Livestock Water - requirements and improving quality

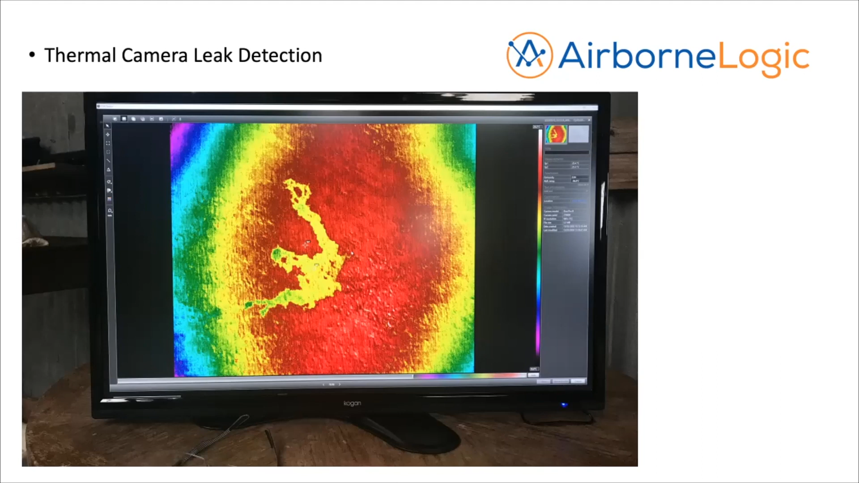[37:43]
where it was very evident that through temperature that there was in fact a leak occurring on the ground that had been set up for that particular field day but was evident that the thermal camera was able to pick it up so subsidiary type of technologies that can complement what we've been talking about previously some of the aerial imagery looking
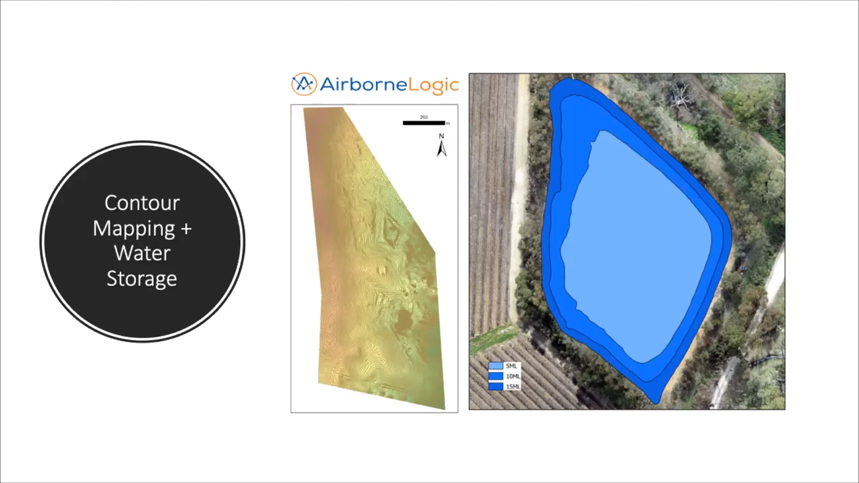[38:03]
at things like dams and contours to be able to better understand some of the fall and slope of lands uh and particularly uh storage volumes very easy these days with a drone to capture the volume of a storage in about 20 minutes compared to older uh surveying type techniques um